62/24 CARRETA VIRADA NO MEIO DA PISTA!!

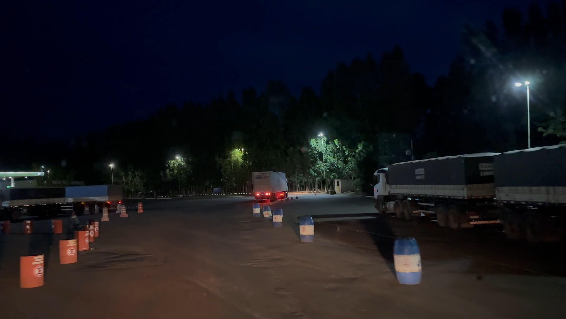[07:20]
Você é louco, cachoeira? Na cidade de Centro. Vocês viram o carrinho entrando de uma vez aqui?
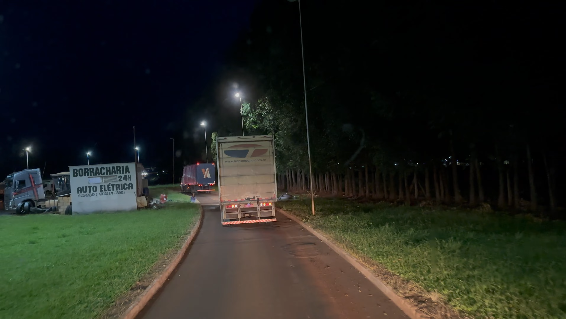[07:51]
E às 7h11 da noite, chegamos no posto Décio Centralina, galera. Olha só que espetáculo. Não é aqui que eu vou abastecer, tá?